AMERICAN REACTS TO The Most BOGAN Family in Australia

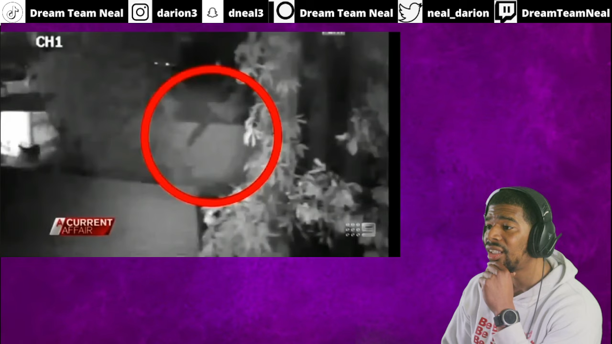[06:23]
The Fishers claim these pictures show their neighbours playing a practical joke by throwing what appears to be a body over the fence.